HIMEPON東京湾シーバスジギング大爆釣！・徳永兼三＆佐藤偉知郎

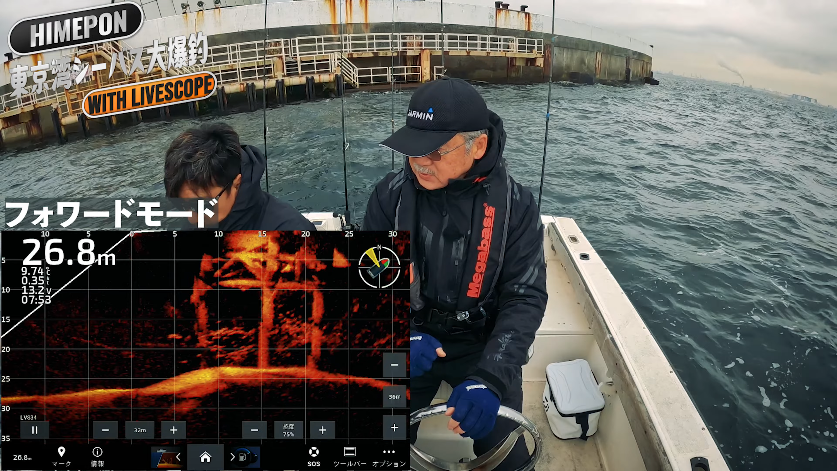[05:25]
On screen: depth 26.8 m
すごい数の魚ですよねうじゃうじゃですねうじゃうじゃですうじゃうじゃですね
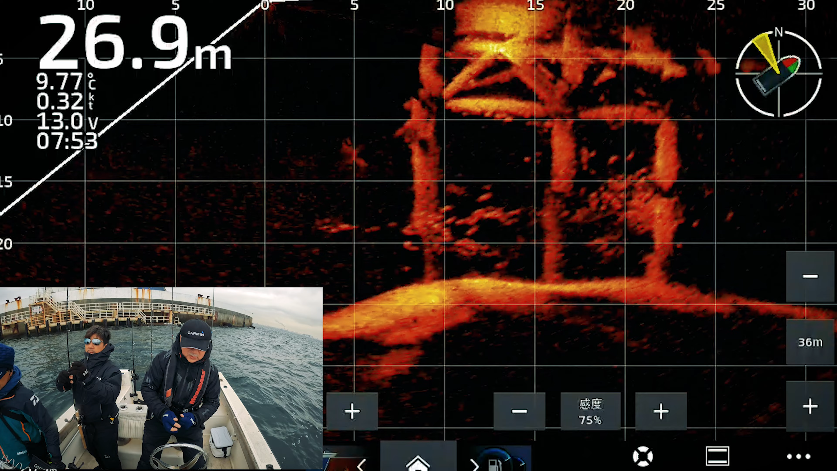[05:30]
On screen: depth 26.9 m
あとは釣るだけそこが一番問題だなははははは魚いるけど食わないところがありましたちょうどね今まだ塩止まりになっちゃうこれからどんどん塩動き始めると思うんですけどイメージとしては27メーターの15から20ぐらいの棚にがすごいですね
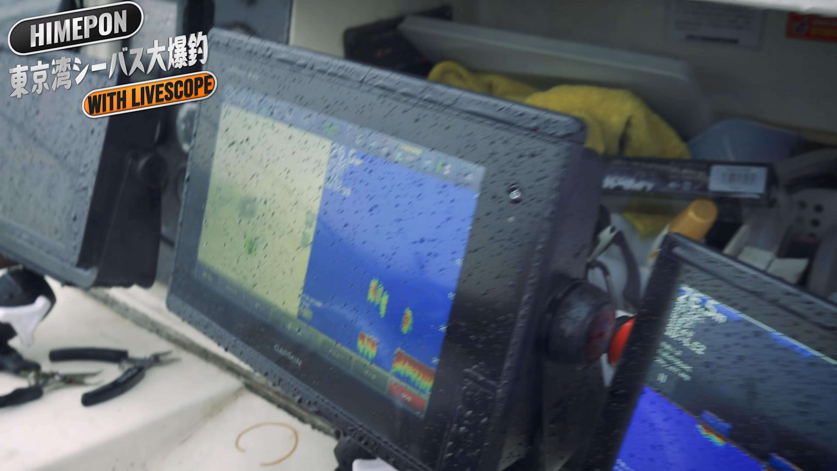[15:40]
で今ここのちょっと離れたところに釣りしてるんでこのスト
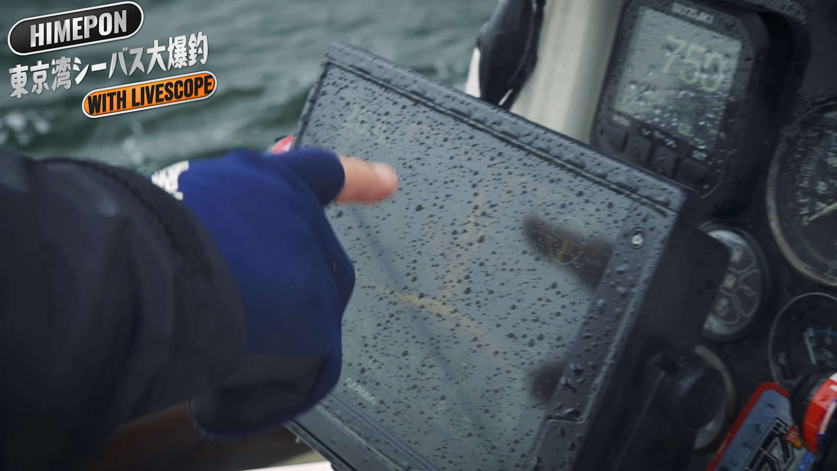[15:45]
ラクチャーの周りにもいっぱいいるんですけどこのちょっと離れたところにいるこの
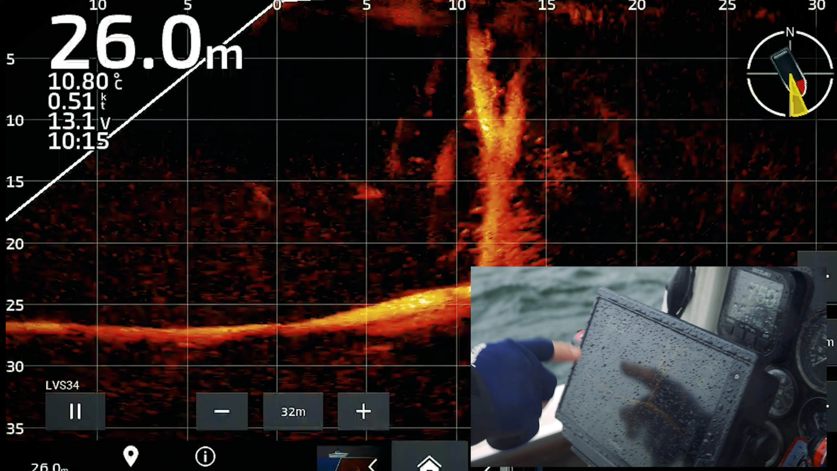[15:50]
On screen: depth 26.0 m, water 10.80°C, speed 0.51 kn
離れたでここに白いの映りましたよねこいつこれシーバスですシ
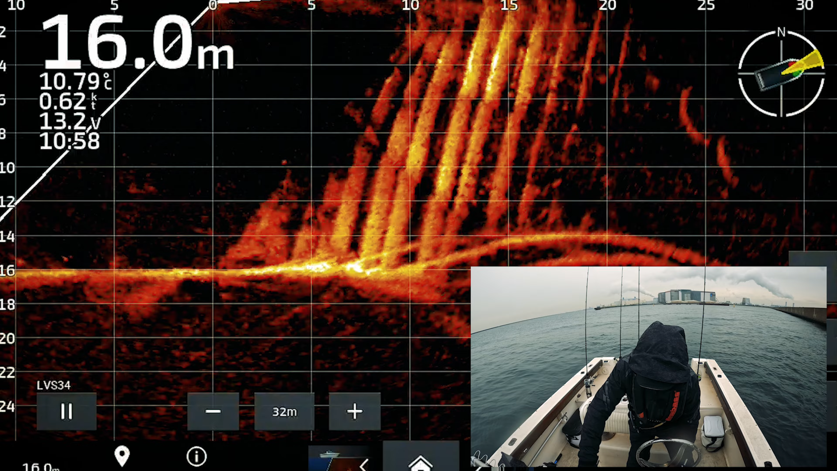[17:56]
On screen: depth 16.0 m, water 10.79°C, speed 0.62 kn
ベートもシーバスに付いてないしシーバスも付いてないですねなるほどこれはこれドライブスコープの威力なんですけどこういう時はやらないっていう説明です
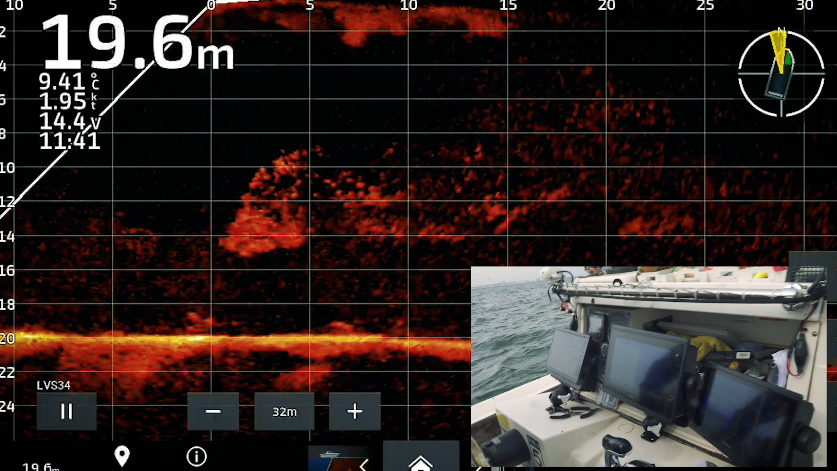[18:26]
On screen: depth 19.6 m, water 9.41°C, speed 1.95 kn
パラパラ映ってますむしろベートあんまりいないけどシーバスっぽいのが映ってますね
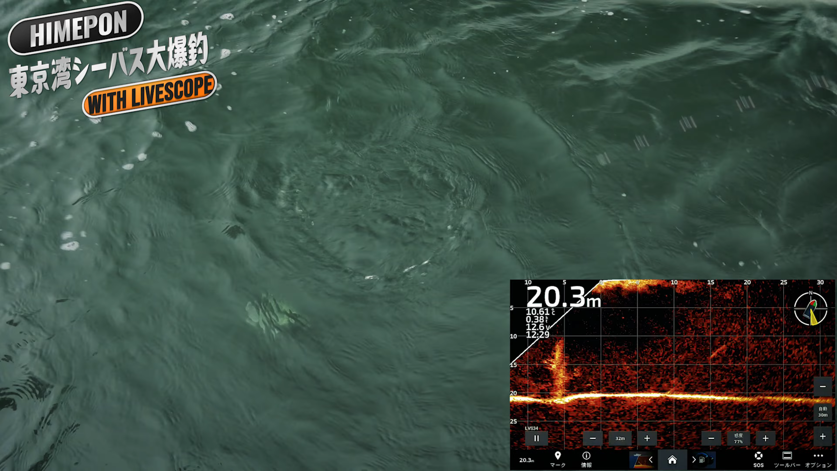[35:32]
On screen: depth 20.3 m
これ、まあまあのカーロック入れてるんですよ。正解でかい。よし。
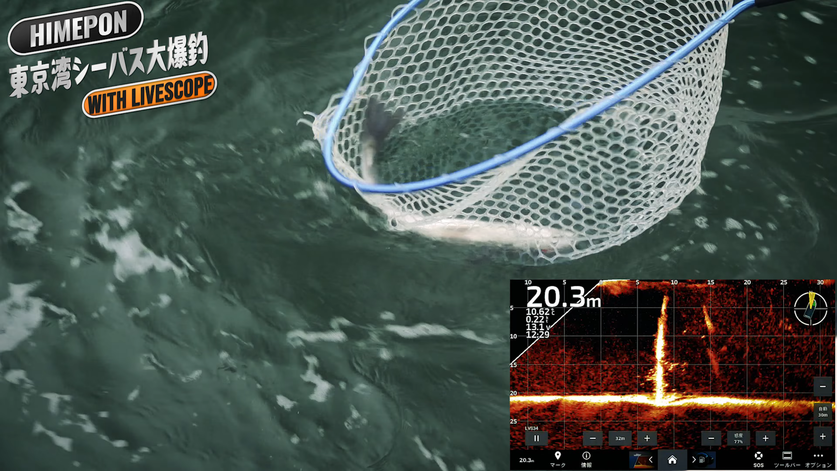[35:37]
On screen: depth 20.3 m
いよっ。いろんなサイズいるんだな。
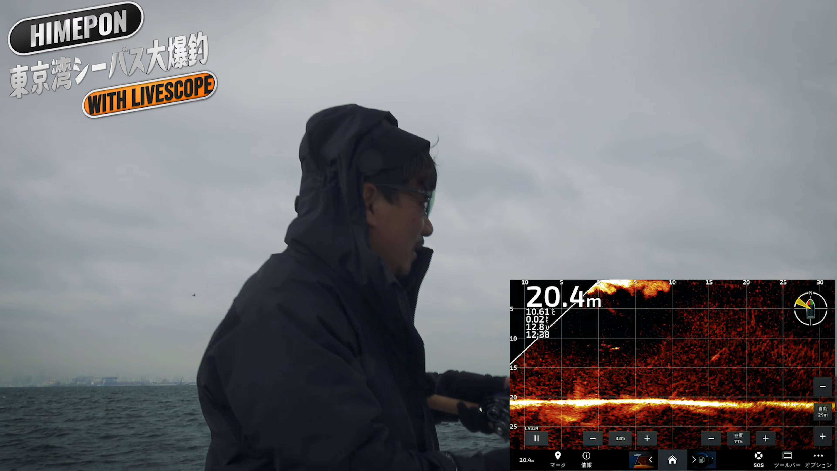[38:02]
On screen: depth 20.4 m
おー、来た来た来た来た来たよ、もう1投目こっちもダブルヒットですやばいですよ、もうダブルヒットですいやー、やばい、やばい、やばいこれやばいですね
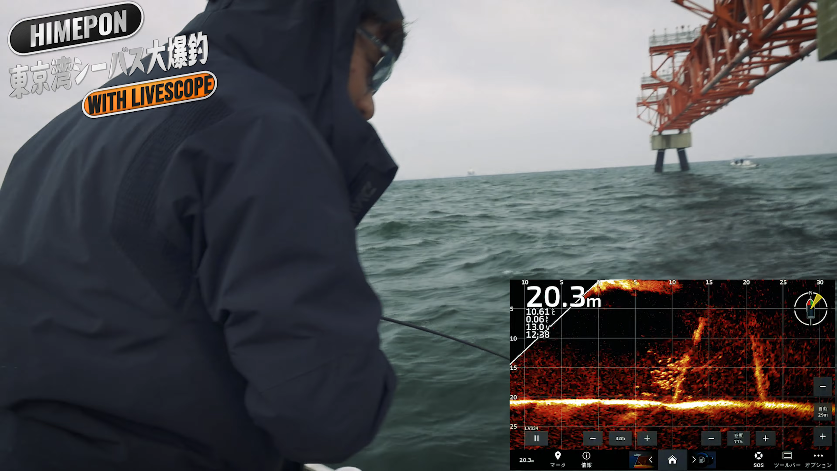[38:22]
On screen: depth 20.3 m
お、これはさっきのサイズアップですよし